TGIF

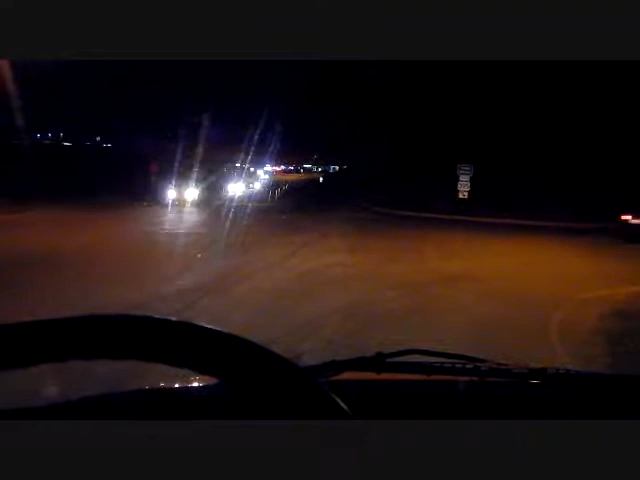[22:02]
oh hell, electronics, you know, TVs, washers, dryers, stuff like that. Gotta wait on all these damn cars, so they have free turn here. Oh, got a spot coming up. Alright, so I'm gonna see y'all when I'm in Clippy. Alright, guys, I'm finally going home. I don't think I could have stayed there one more second, man. I had enough. Ugh.